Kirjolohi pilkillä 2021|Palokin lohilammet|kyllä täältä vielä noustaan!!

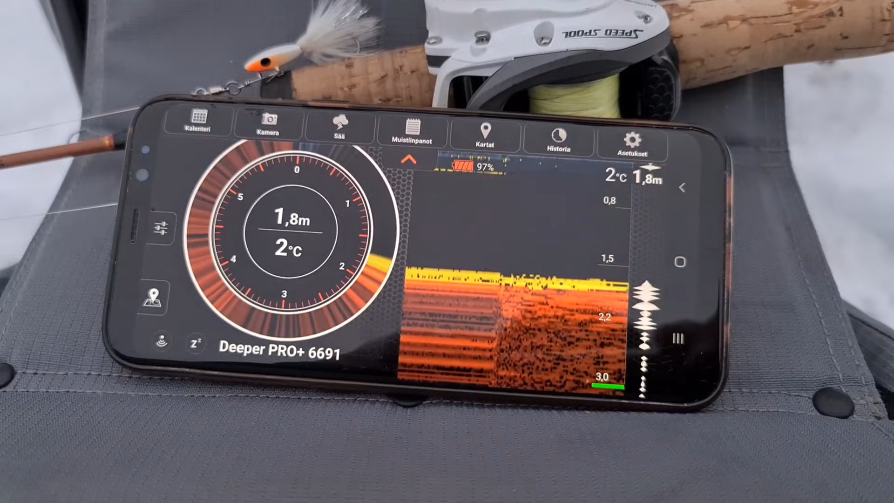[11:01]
On screen: depth 1.8 m, water 2°C
Ja tässä on 1,8 metriä näköjään vettä tässä näin. Lähtää siitä kokeilemaan.
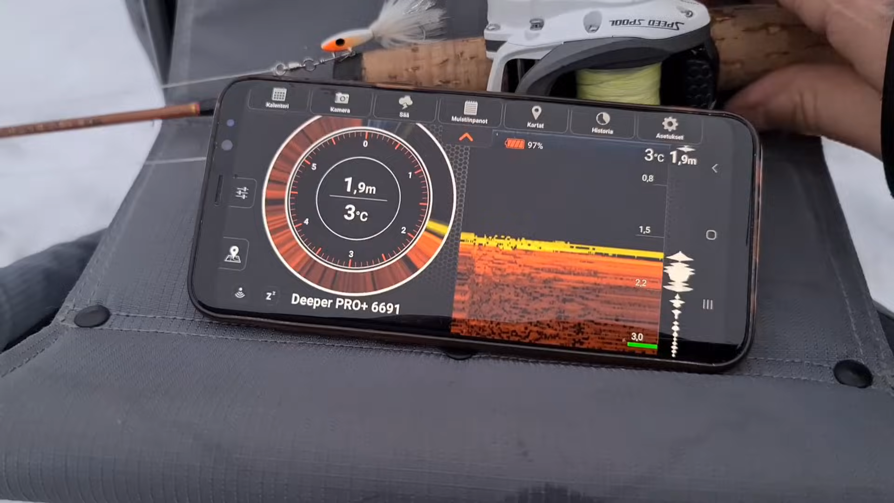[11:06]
On screen: depth 1.9 m, water 3°C
Lähtää myö nyt kokeilemaan tätä valkoista.
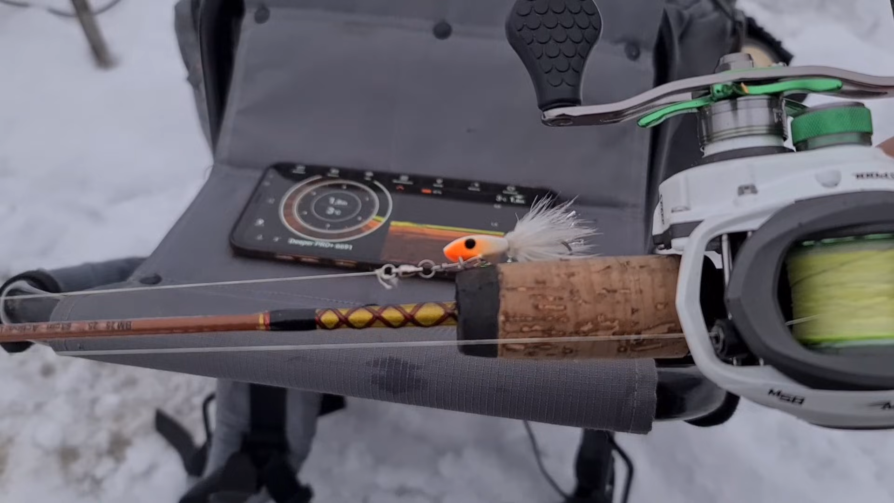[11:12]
Siinä on vähän oranssiakin tuossa päässä tuossa liitsessä, niin lähtää myö kokeilemaan sitä ja katsotaan, jos vaikka siihen tärättää sen ensimmäinen kala. Joo, nyt tiputetaan liitsi pyytämään sinne. Ja tosiaan tuossa kuvaruudussa, niin tässä
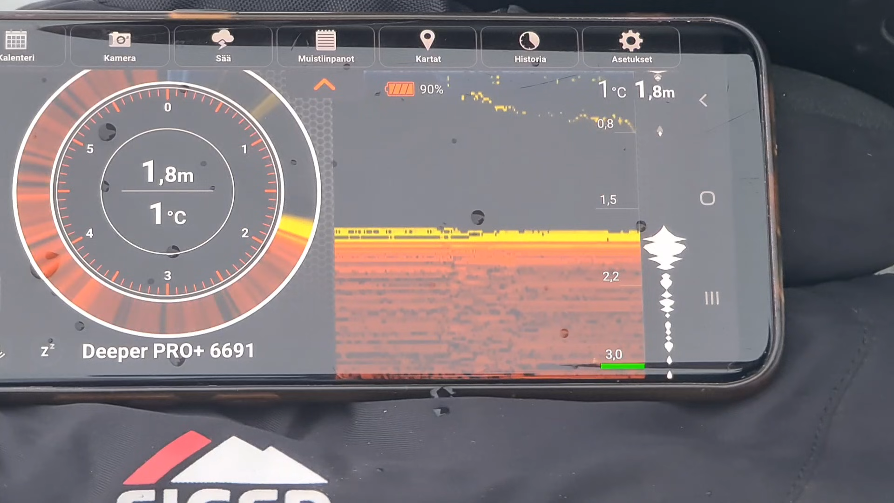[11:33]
On screen: depth 1.8 m, water 1°C
näkyy sitten, että ollaan palattu. Niin siinä pitäisi näkyä tuo meidän sitten, kun me tiputetaan tuonne tuo viehän. Ehkä tuo tullaan pikkuun pallukka tuosta. Tiputetaan vaikka siihen kohti. Sitten aletaan siinä pitkimään.
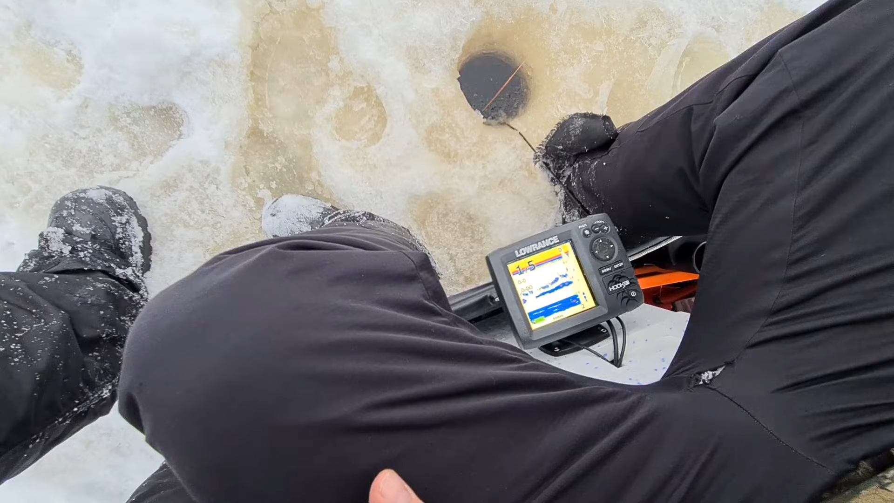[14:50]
Katoppas. Se on kyllä ihan paikalla. Joo. Katos. Täräytäs nyt kiinni. Vähän kato nousee. Kattomaan. Irrottu. Elikkä tuo viiva, niin se on kala. Tuo viehe, tuo ylimmäinen.
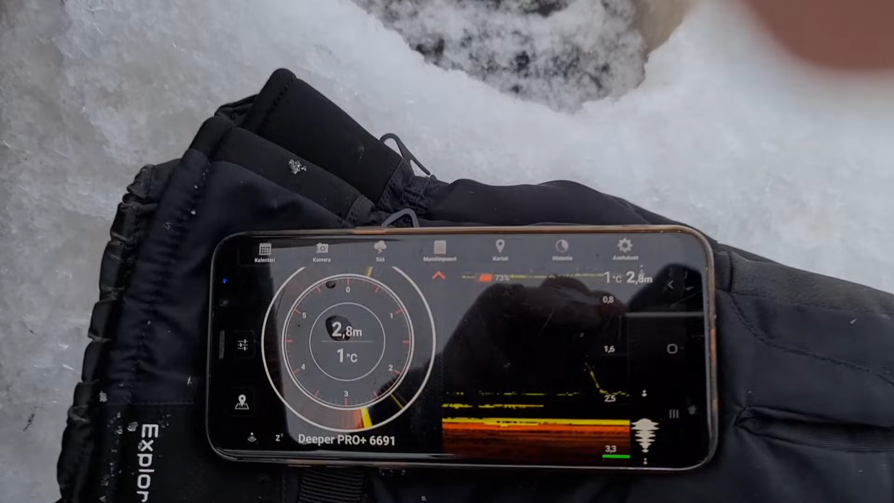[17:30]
On screen: depth 2.8 m, water 1°C
Oho, nyt on sielläkin vilahti meidän kuvan olla kala. Laitoin tuon Helmi Räsäsen sinne,
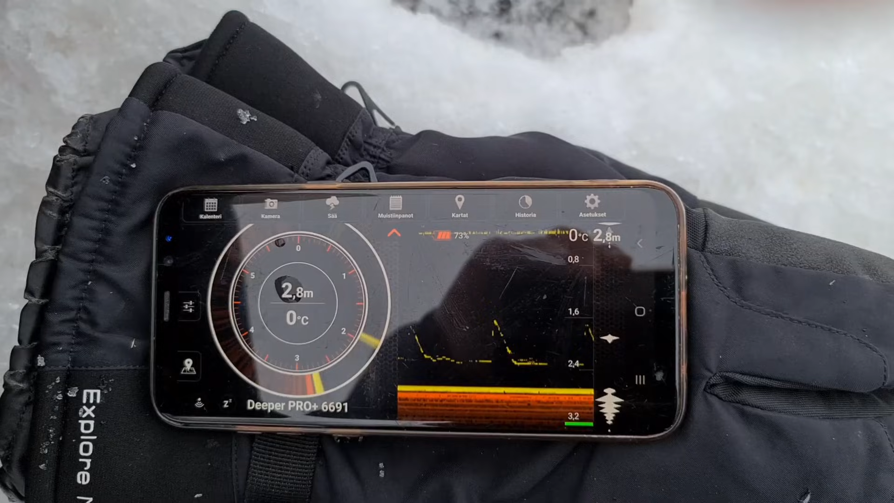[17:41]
On screen: depth 2.8 m, water 0°C
niin se kiinnosti nyt näköjään sen verran, että tuli ainakin katto.